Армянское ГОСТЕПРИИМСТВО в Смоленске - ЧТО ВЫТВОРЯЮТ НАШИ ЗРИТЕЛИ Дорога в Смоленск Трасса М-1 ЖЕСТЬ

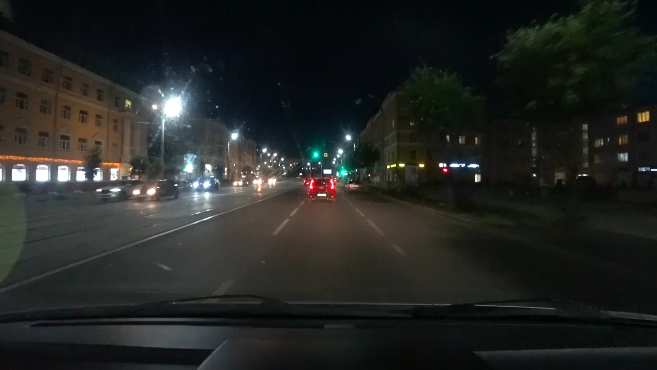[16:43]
Я даже не знал, что в Смоленске есть трамваи. Смотрите, какая широкая, причем два туда, два обратно. И центр города, я вам скажу, очень забавный. Прям я не ожидал. Прям не ожидал, что с первых шагов будет такой, типа, знаете, эффект такой. Вау. Но это ночью мы заехали, все светится, все действительно так прикольно, красивенько.
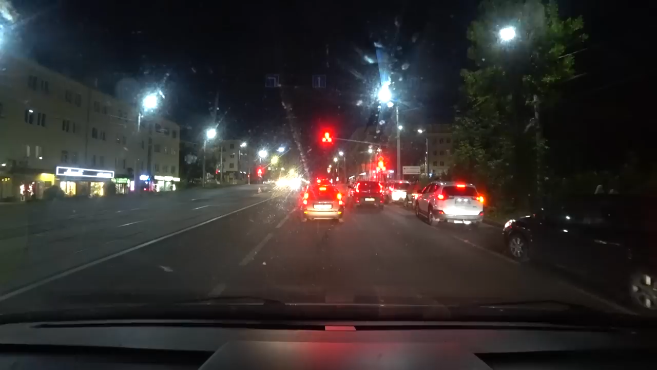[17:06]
Посмотрим, как будет днем. А вот они уже наши стоят.